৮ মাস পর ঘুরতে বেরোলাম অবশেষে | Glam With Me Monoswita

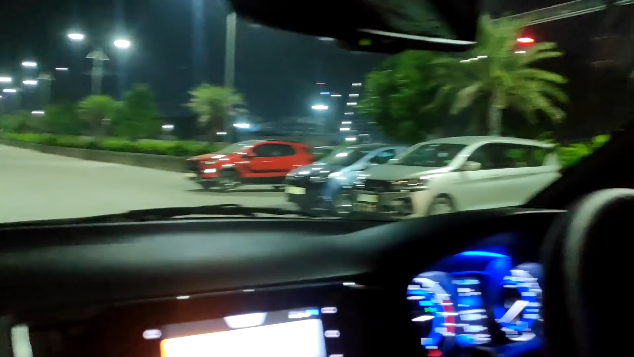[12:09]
চারি সাইড আমি পুরোটা দেখাতে পারছি না গাড়িটা ঘুরিয়ে দিয়েছে মানে অন্তত 200 গাড়ি দাঁড়িয়ে